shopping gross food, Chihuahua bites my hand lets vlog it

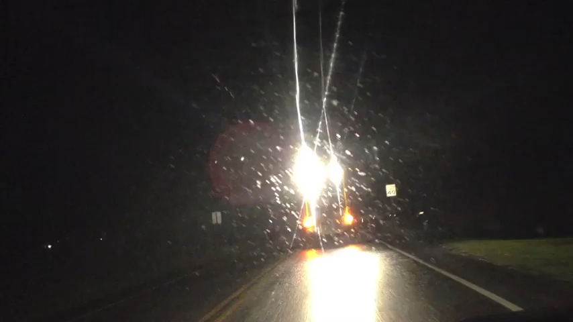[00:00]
Okay, I don't know if you can tell, but these lights are so fucking bright, and they're on the back of this, like, tractor. I don't even know what it is. And we're in the middle of, like, the city, and it's, like, shining right back at me. I can't hardly see. I need sunglasses. It's that bad. It's, like, so bright, and I've been following it for, what, like, 5 minutes? Yeah. Like, pull the fuck over, buddy. So, this is going to be, I guess, a vlog today. I have my phone set up on my little eye grip thing, and I think I love it.